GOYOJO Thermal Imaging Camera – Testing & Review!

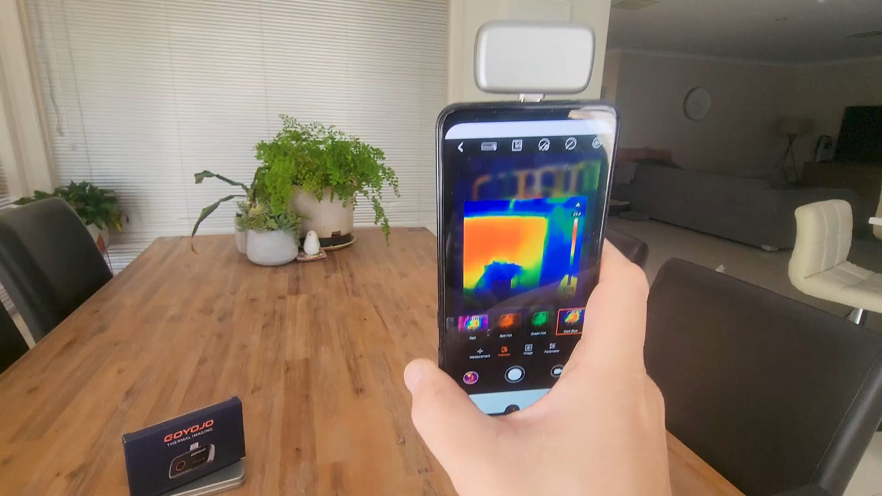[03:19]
But I move up to my ceiling and you can see the little the panels of the roof.
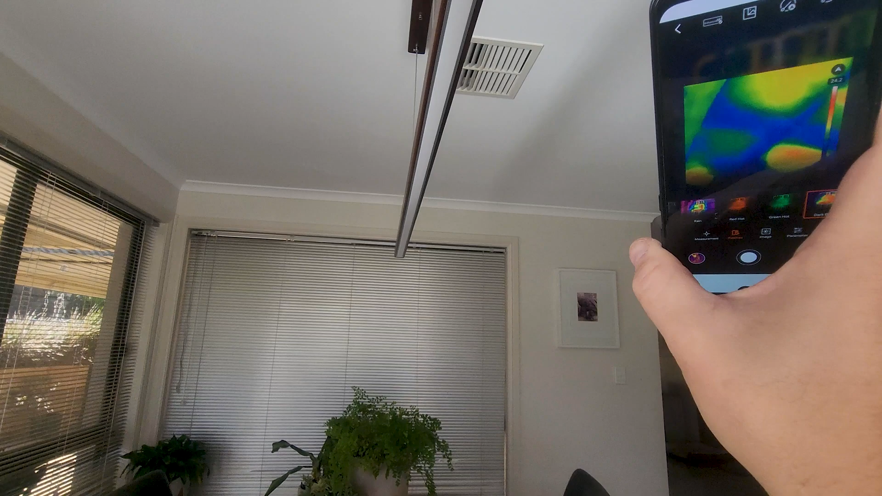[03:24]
As I move across you can see some of those panels are a bit hotter than others and that might be a good indication for
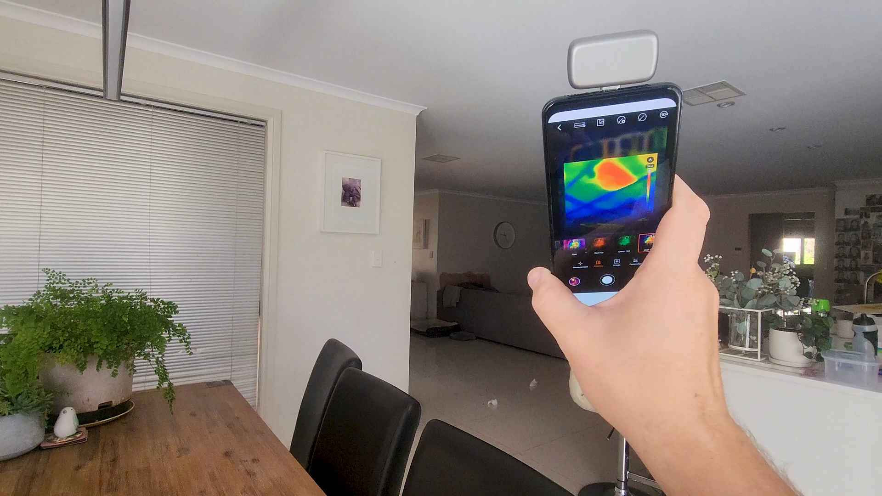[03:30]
me that potentially I'm missing some insulation there or the insulation isn't working as effectively as it could.
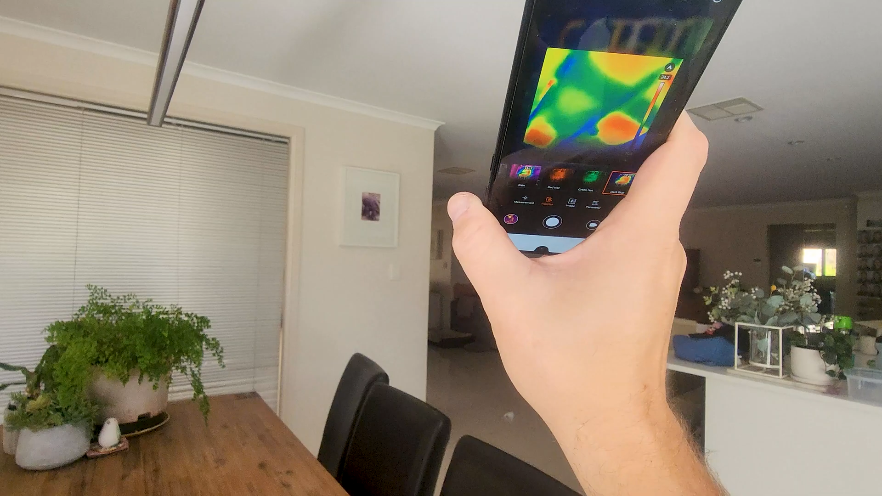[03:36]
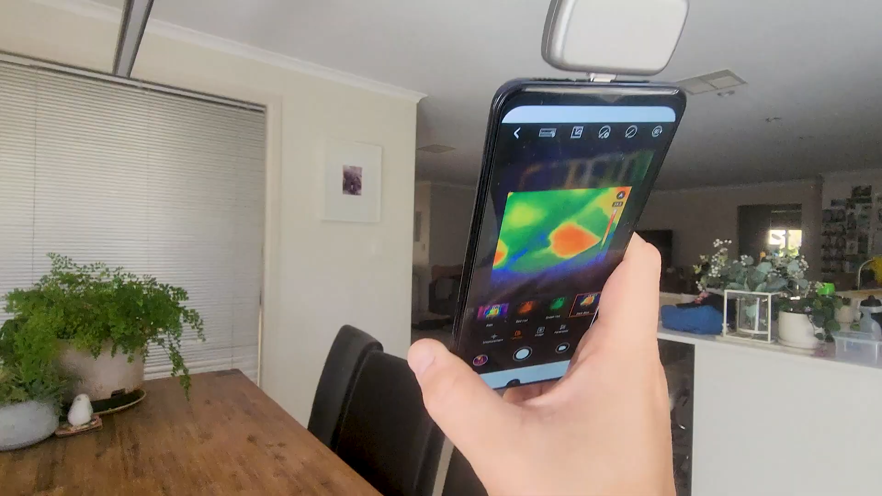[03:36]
So that's something for me to check. And that's the versatile use of something like this.
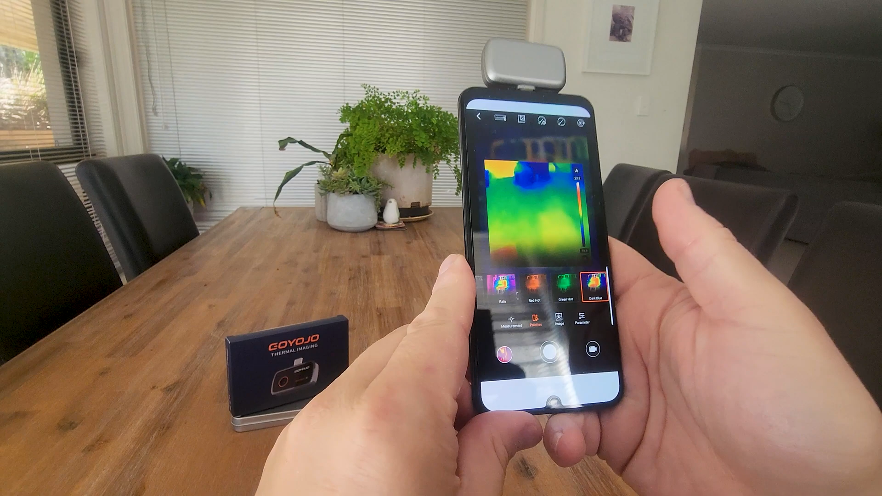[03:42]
You might be working on a car and you see if something's overheating. You might be working on a computer and you need to see if particular part is actually getting heat to it and it's warming up. Myriad of different uses from electricians, plumbers, mechanics or just general home maintenance. So love all of the pallets that come through. In image you can adjust the brightness, contrast, sharpness and in parameters you can adjust things like distance,
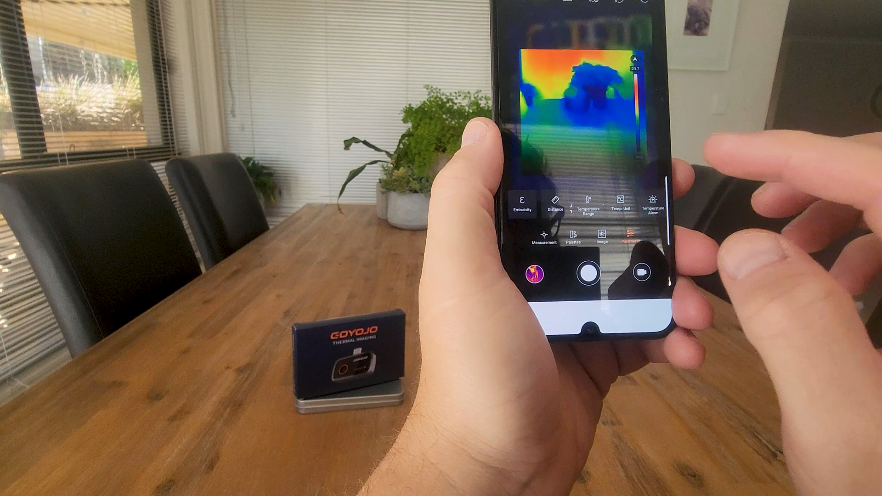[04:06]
temperature ranges, temperature alarms and you know if you're working in Fahrenheit or Kelvin you can even
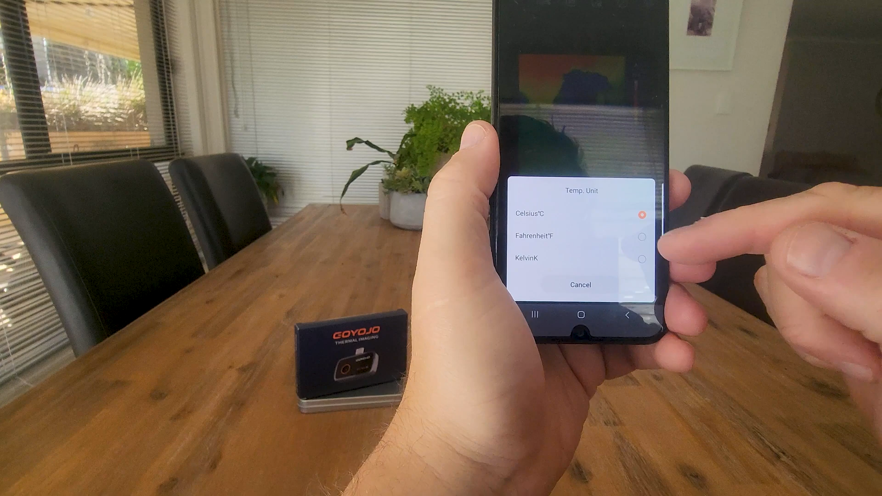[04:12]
change between Fahrenheit and Kelvin in here really easily. You can set temperature ranges.
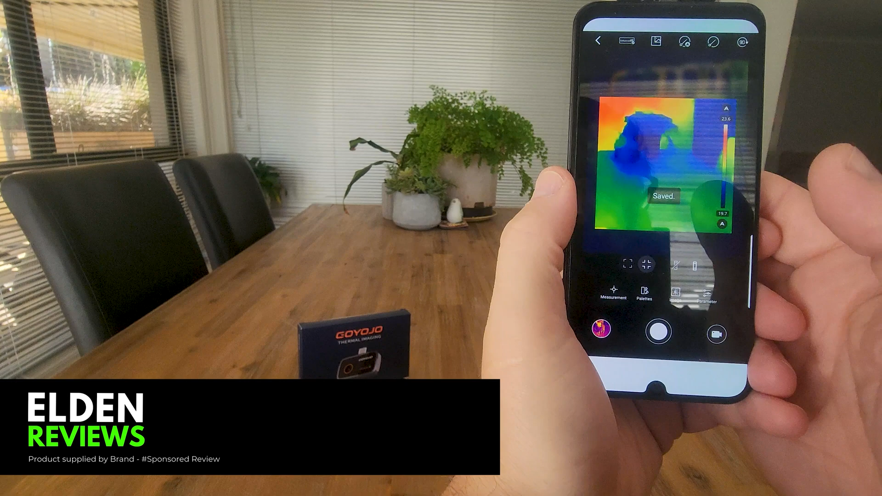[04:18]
A really cool piece of kit. So here's some stored images where you can see someone's using it for say a building inspection.
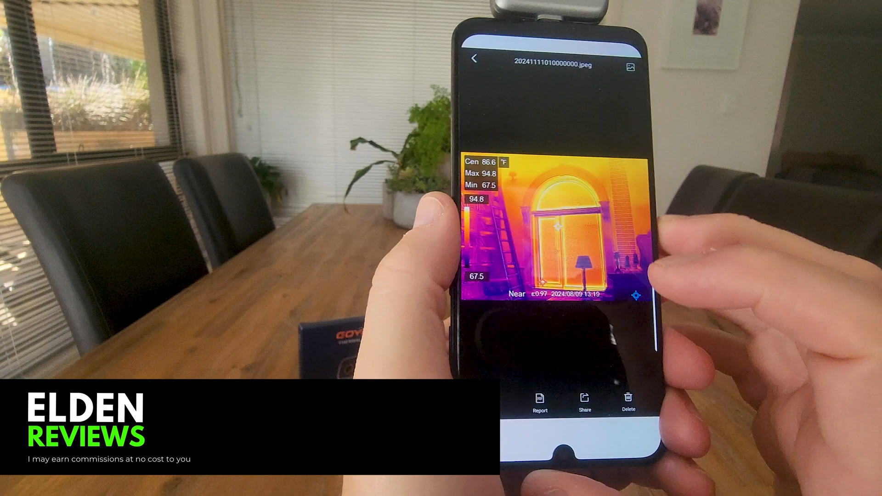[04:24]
You can see the center temperature, the maximum, minimum and the average gives you a date time stamp.
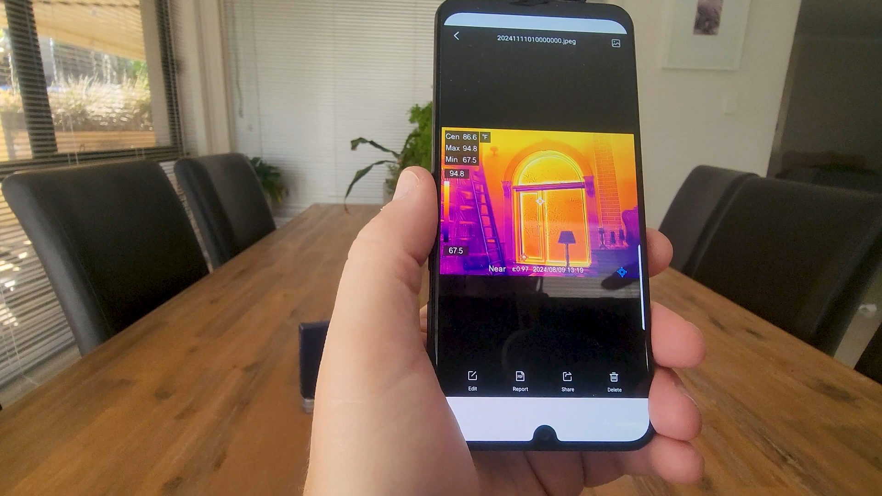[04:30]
On screen: spot 86.6°F, max 94.8°F, min 67.5°F
So you can take a picture and hit share and send that off to a colleague through one of your sharing apps
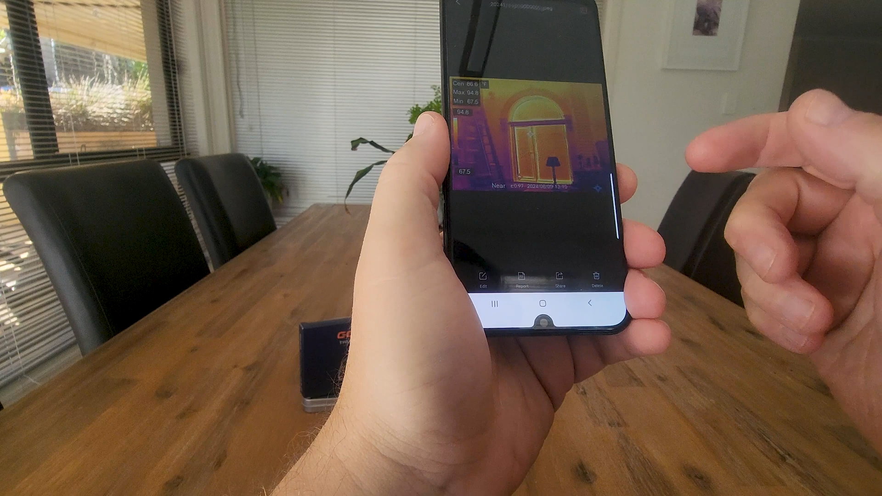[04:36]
to then discuss what your findings are. So love the fact that you've got the gallery there.
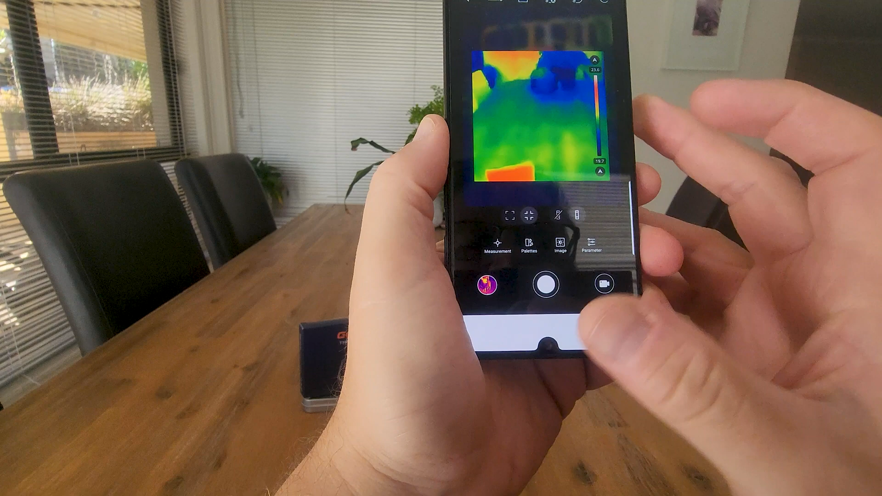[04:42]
You've also got here in the middle to take a photo.
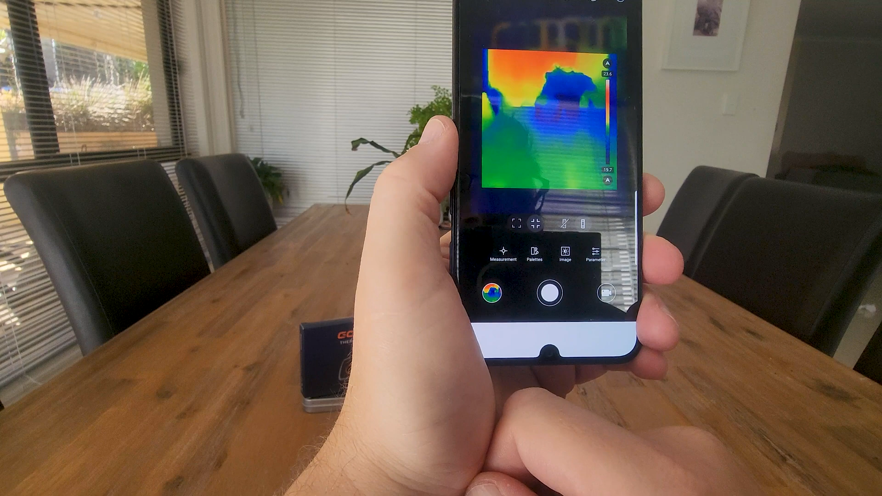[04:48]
Okay we can see that now lands into the gallery section and you can see on the right here we've also got the video function. As soon as it does that you'll see a timer at the top.
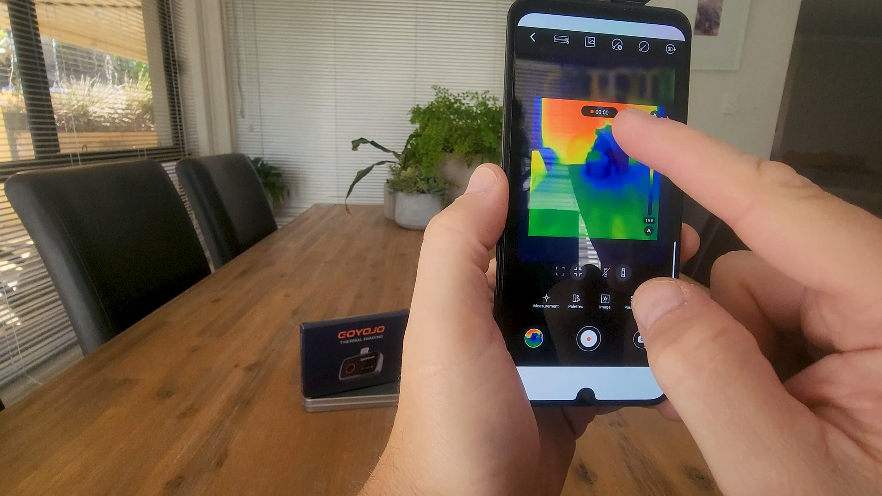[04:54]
We hit record and we're actually doing a recording of what we're looking at.
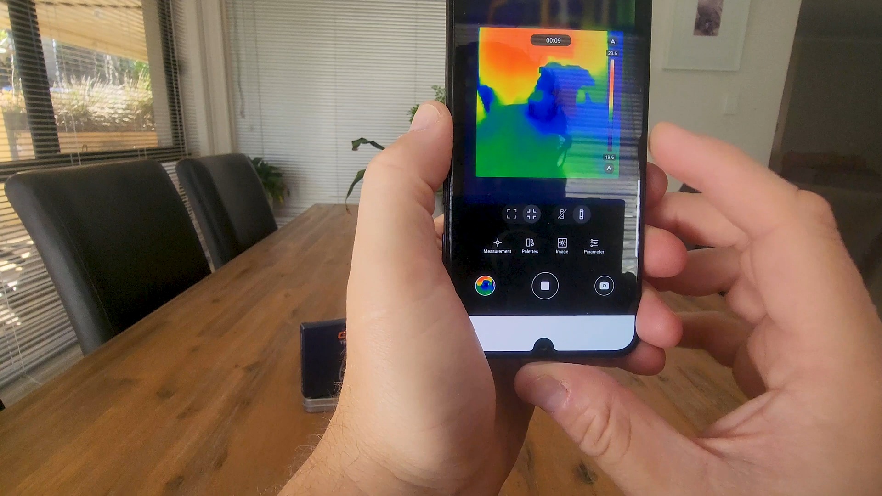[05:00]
So really good for sharing with colleagues. You can see that all heads down to the gallery and there's a video that we were
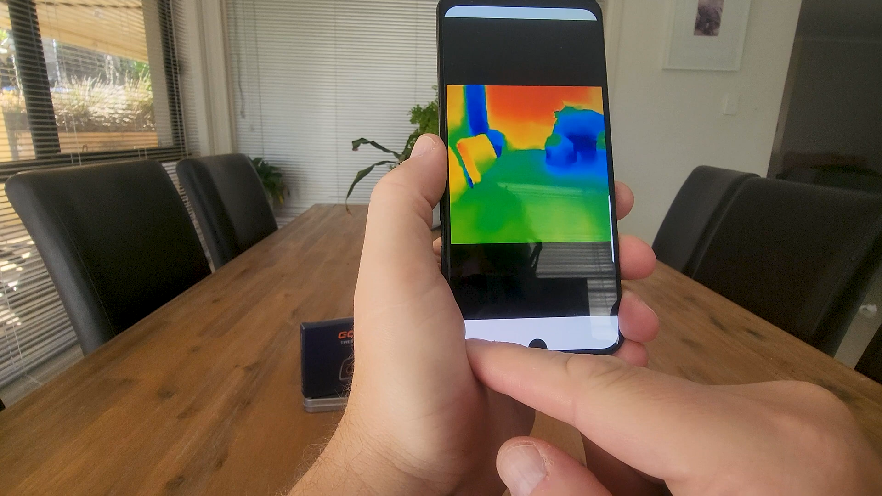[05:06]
looking at and then obviously whatever measurements you've got set up will determine what gets recorded on the screen.
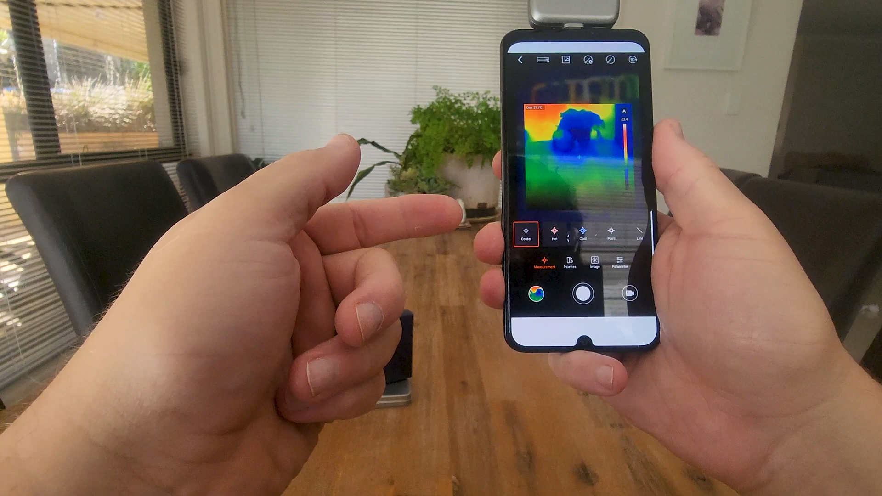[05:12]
So up top here we've got a super IR on or off.
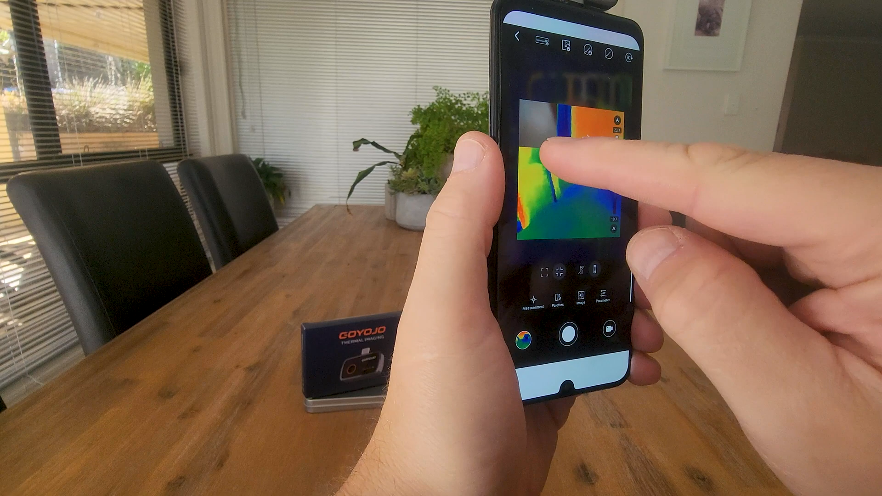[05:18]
We've got this one here which is going to use both cameras. So that's kind of a cool view.